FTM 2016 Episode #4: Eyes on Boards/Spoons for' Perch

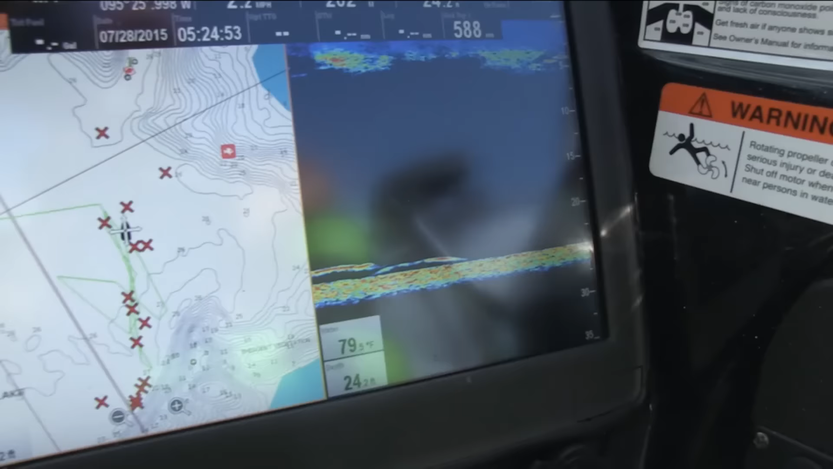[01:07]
We knew we were in a good area as we were marking plenty of fish on the sonar screen.
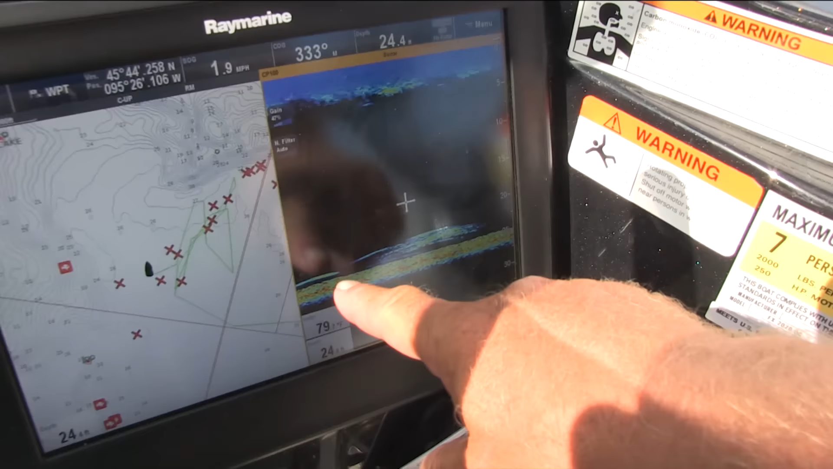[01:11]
On screen: speed 1.9 mph
We felt even better about our chances when we started to see some bait fish in the same area as the bigger fish we were marking.
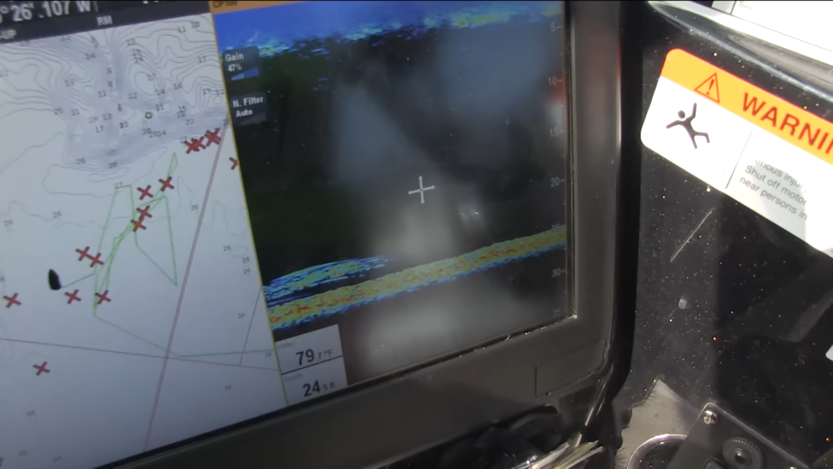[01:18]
Walleyes around bait fish are often a sure sign of actively feeding fish. Not long after seeing bait and bigger fish, we got on the board.
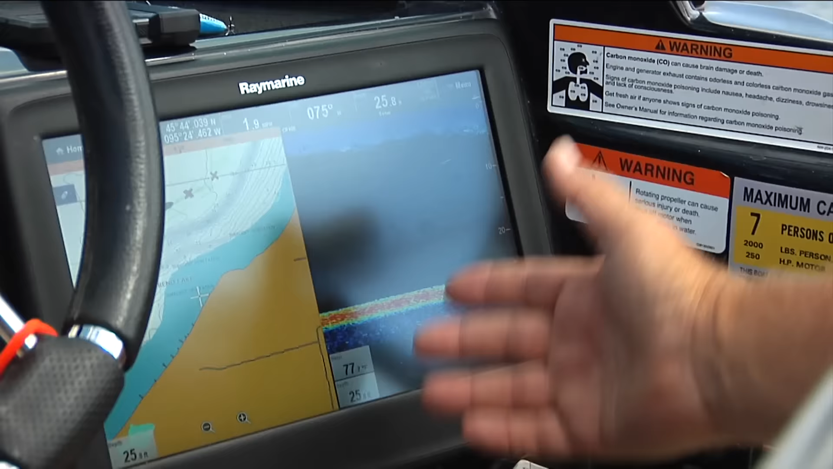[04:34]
There's some suspended bait fish, some small bait up high. We're looking for those nice arcs right along the bottom that are those walleyes.
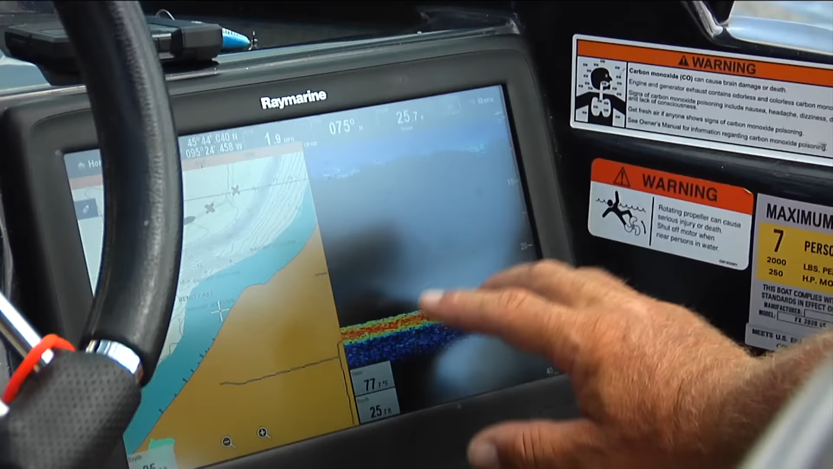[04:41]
We're just covering water. The fish are scattered, one here, one there, picking them off as we go.
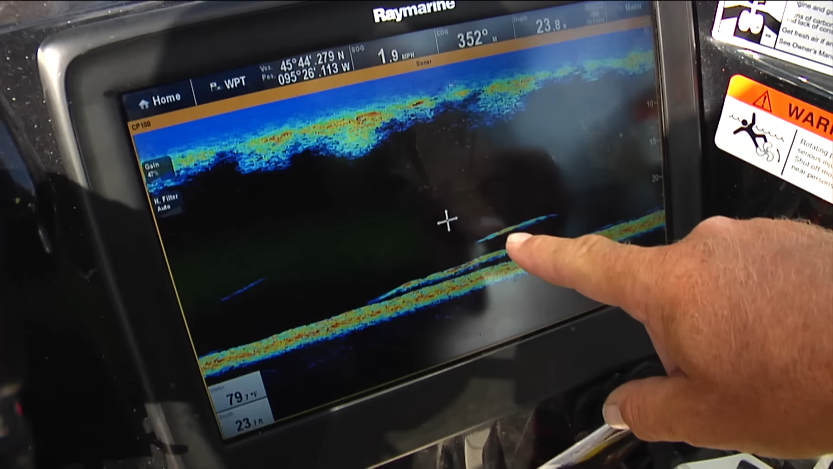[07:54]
On screen: speed 1.9 mph
Bob, this is a big one here. Okay. I mean, it's not a monster, but this is, uh... I'll get the net. Okay.
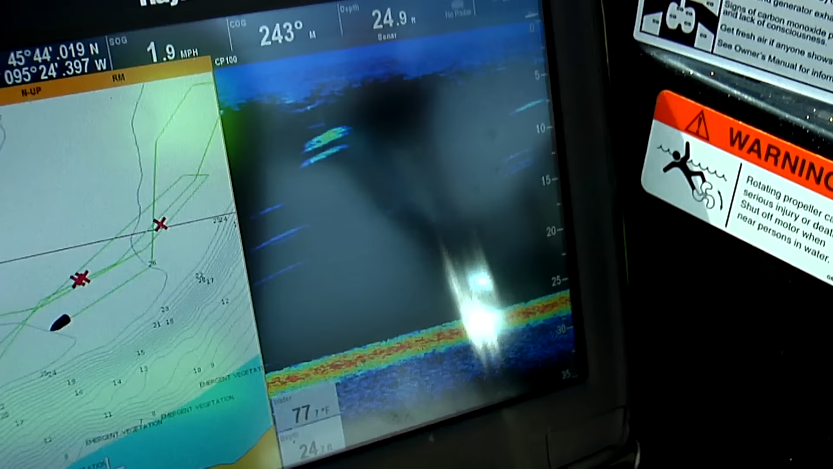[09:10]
On screen: speed 1.9 mph
When trolling the basin, we often encounter suspended fish.
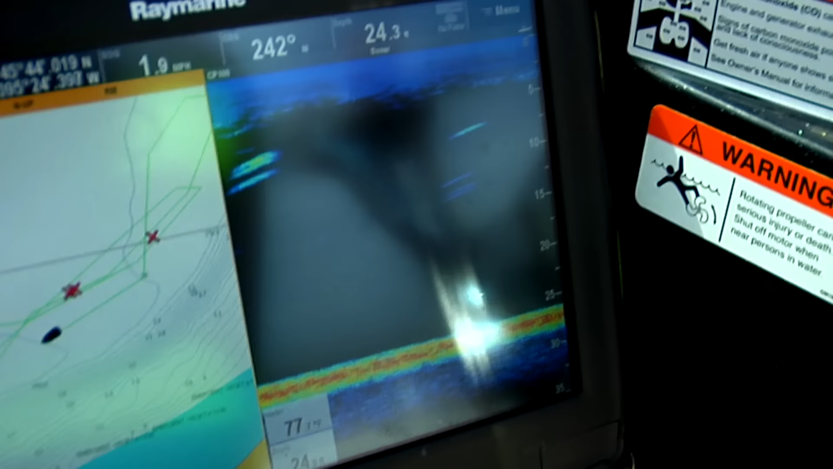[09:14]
Good sonar, like the Raymarine units we use, let us see the level the fish are at,
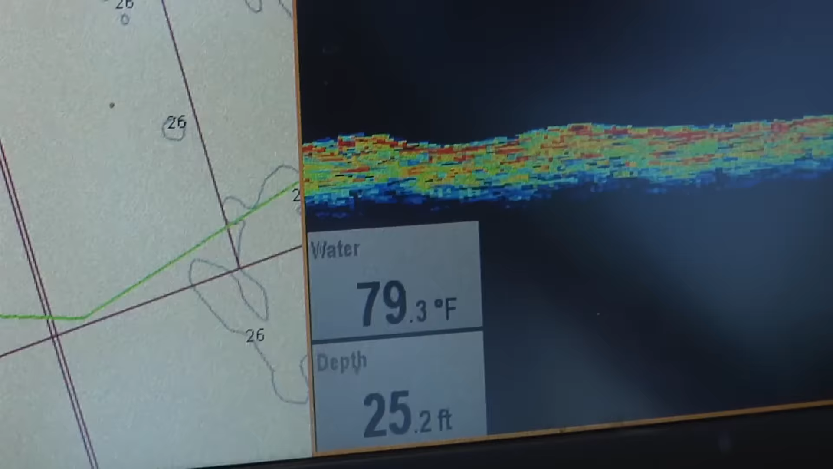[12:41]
On screen: depth 25.2 ft, water 79.3°F
Now, however, we're looking at water temperature that's just about 80 degrees. In that case, a bait that really moves, displaces a lot of water, has an erratic action, is good.